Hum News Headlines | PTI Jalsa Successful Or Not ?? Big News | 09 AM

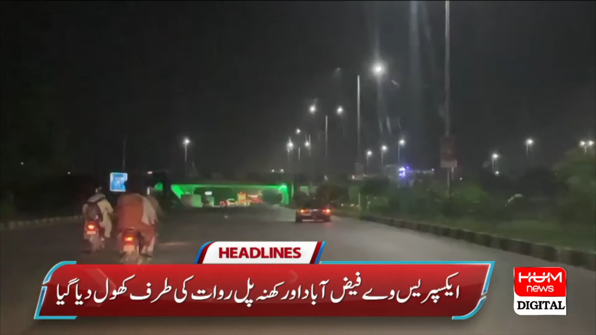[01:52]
ہٹنے کے بعد ٹرافک بہال آئی ایٹ روڈ بھی کھول دی گئے ٹی چوک رواد جی ٹی روڈ سے بھی کنٹینرز ہٹ گئے ٹرافک بہال